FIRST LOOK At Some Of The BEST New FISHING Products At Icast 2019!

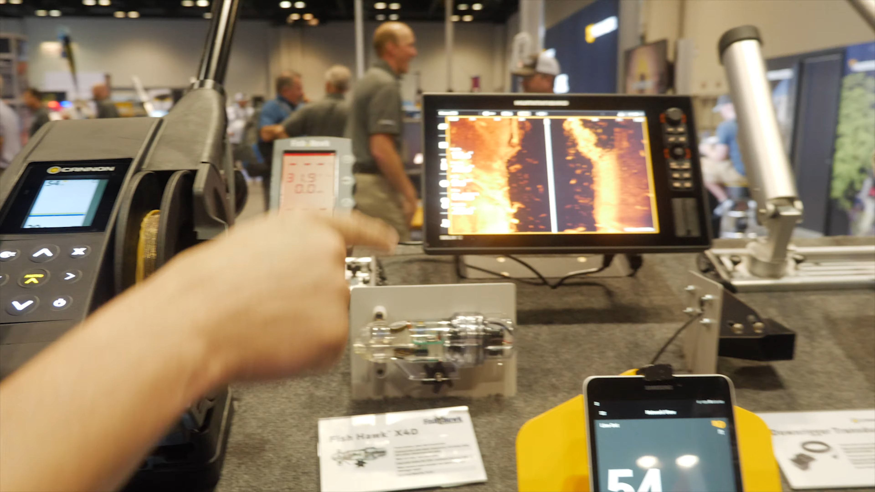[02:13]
into the downrigger that will give you the feature of bottom tracking so basically what that'll let you do is run the